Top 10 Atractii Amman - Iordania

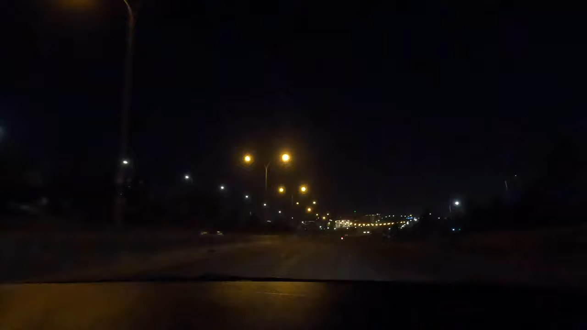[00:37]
sunt 35 de kilometri de la aeroport până la hotel și autostradă, autostradă cu 3 benzi pe sens.